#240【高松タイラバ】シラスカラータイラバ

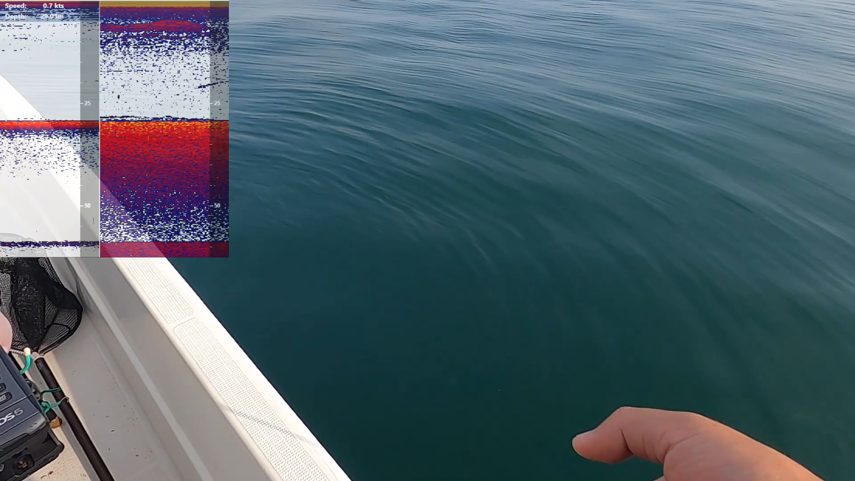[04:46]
あの距離から上がるんか、結構やな。うん、
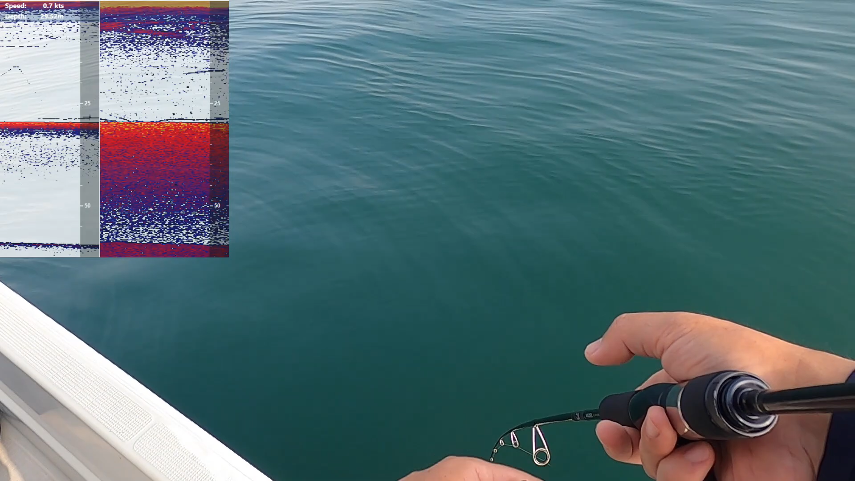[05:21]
したい。この上のやつ反応するんか、すげえな。見たね。
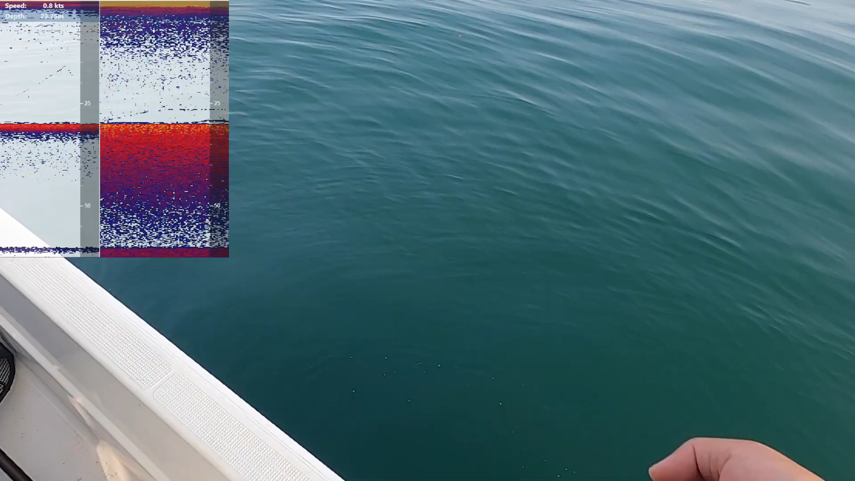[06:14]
置いた、置いた。置いてる、置いてる、置いてる。置いてる、置いてる、置いてる、やめた。ちょっと追いが弱かったよな。
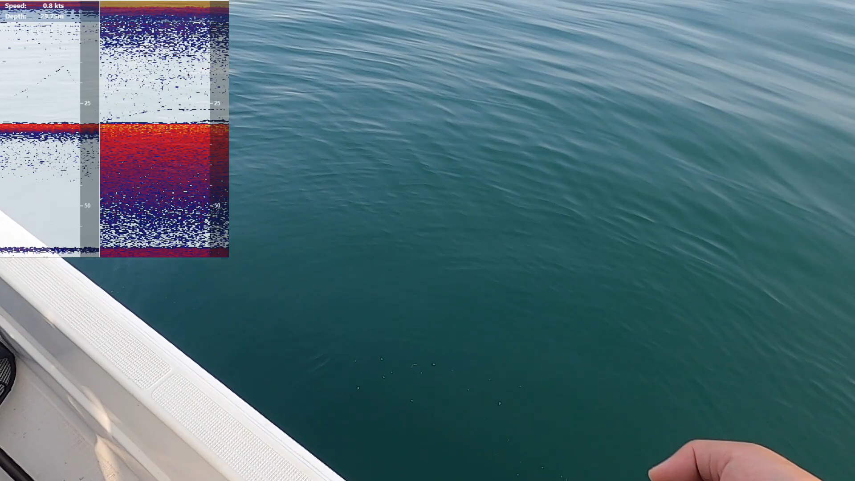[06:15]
だけどな、クソ追うけど食わんねえ。もう勝負ないい感じ。ライト出てないか。ただのモーニングサービスか。